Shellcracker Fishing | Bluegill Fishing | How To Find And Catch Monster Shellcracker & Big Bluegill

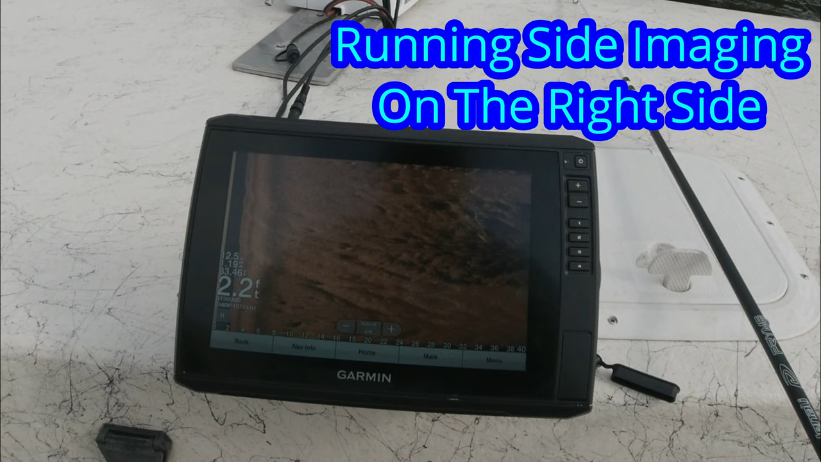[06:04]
In my search of trying to find bluegill and shellcracker, the fastest way of doing so is using side imaging. Any brand fish finder with side imaging is useful.
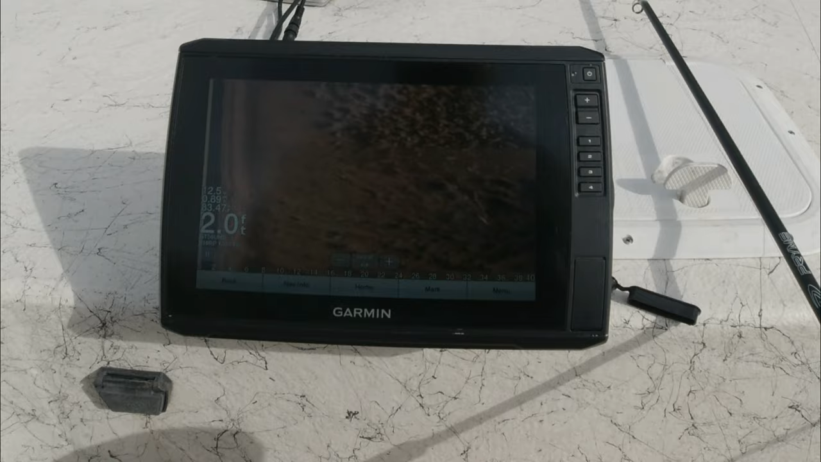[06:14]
Here, I'm going to show you Garmin side imaging of what spawning beds look like.
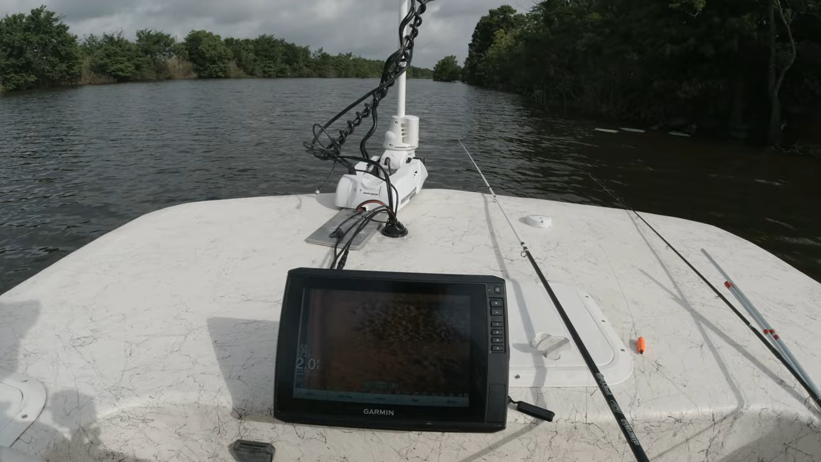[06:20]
This time of year, this is a great area to fish for bluegill and shellcracker. We're going to see about that.